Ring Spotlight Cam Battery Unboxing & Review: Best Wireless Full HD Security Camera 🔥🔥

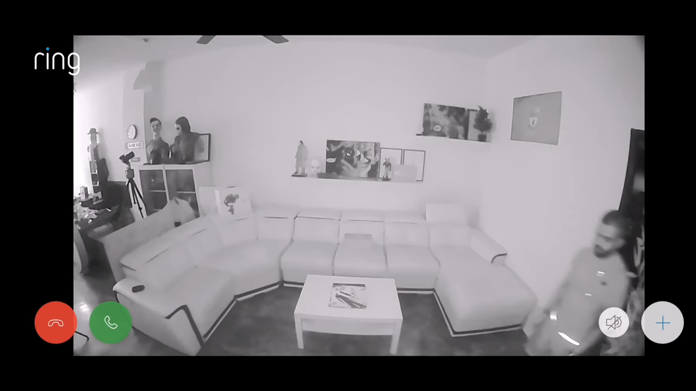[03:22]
There's also infrared night vision, so the camera will still remain useful in low light conditions.